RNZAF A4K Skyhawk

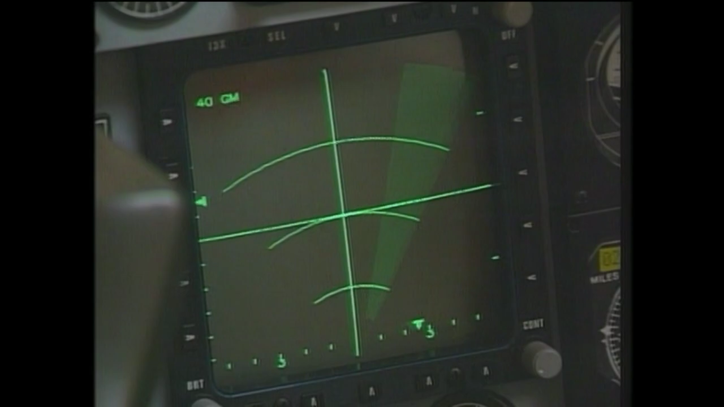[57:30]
On that one there, there's a anti-shipping type C radar mode, and obviously the air-to-air one, which we've seen before.
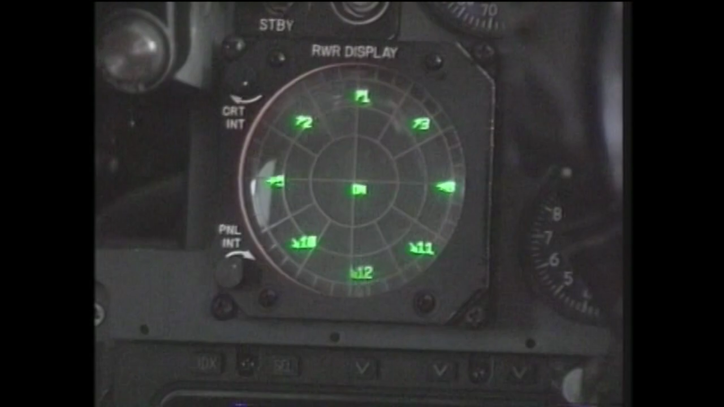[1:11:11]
its pulse width, so the pilot knows what type of radars are illuminating him. Okay, is that quite important, is it? You know, very important.